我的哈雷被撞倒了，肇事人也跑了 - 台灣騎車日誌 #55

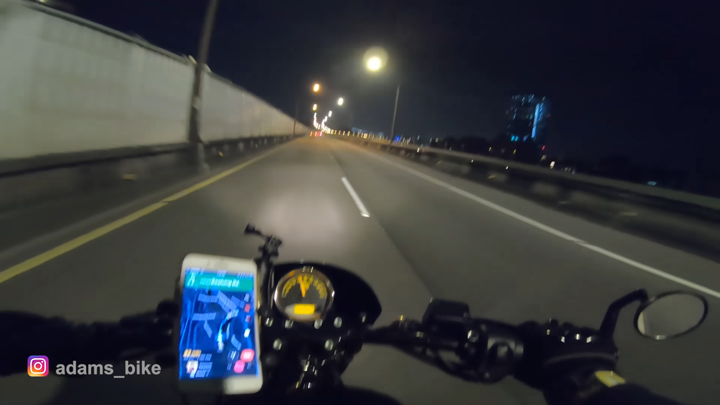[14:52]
好，现在这里时速80公里嘛，很好玩的是，你现在定速到80公里，你手放开，他已经定住了，超好玩的，再试一次，啊，80公里，好，手放开，哟哟哟，蛮无聊。我跟你讲，我找那车，我真的觉得他要赔我钱，因为我这个我在路上熄火2次，